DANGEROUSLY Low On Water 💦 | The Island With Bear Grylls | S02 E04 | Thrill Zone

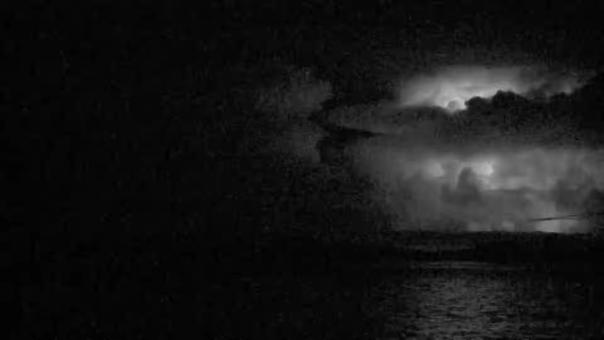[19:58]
As you can actually see the line of lightning. Look, I feel like a weather girl.
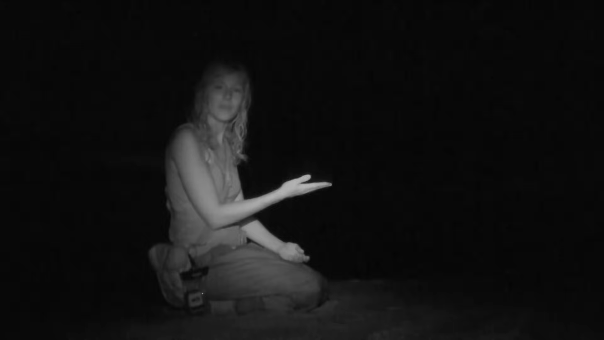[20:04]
And here we have a big fuck off shiny storm. And to the north, we have a storm. Look just there, a bolt of lightning. And I imagine around here, in just a moment, we're going to have a bolt of lightning. And I imagine just about there, we're going to have a bolt of lightning to the right.
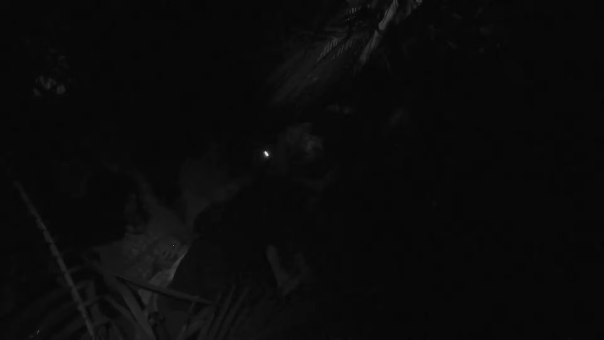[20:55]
11 p.m. With the storm still a way off, the women bed down for a long night under their makeshift shelter. We're going to spoon on the side.
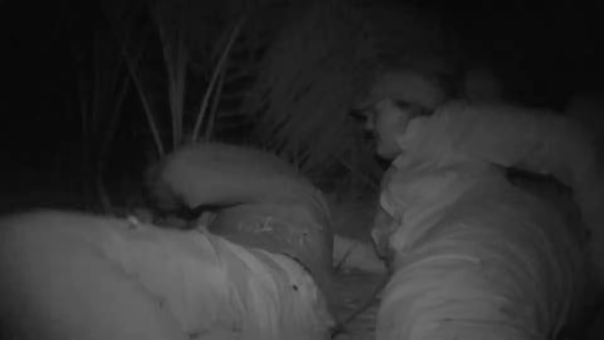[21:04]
All lights off. Nighty night. Sorry, I'm just... Bloody hell, have you farted in my face again? Sorry, I did.
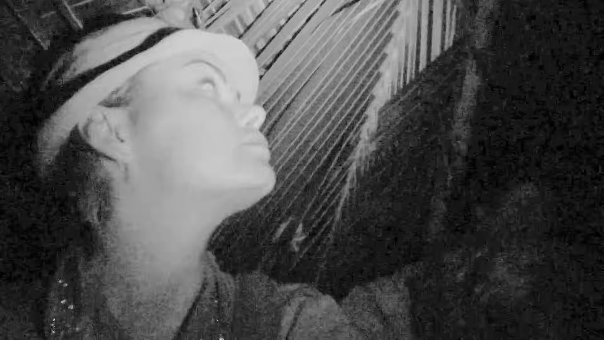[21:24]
It's 5:30 a.m. and the storm has finally hit the island.
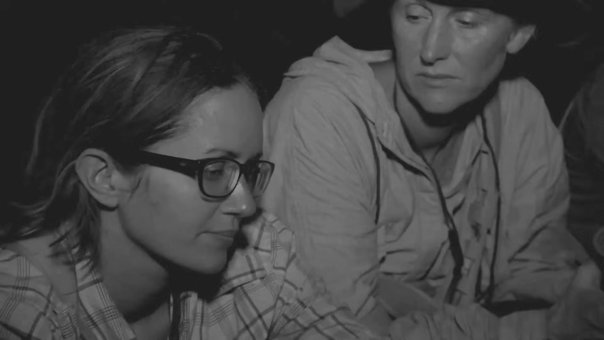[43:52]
By evening, with the reunited group, 13 women strong. Come on. Ooh. It's all hands on deck to light a new fire.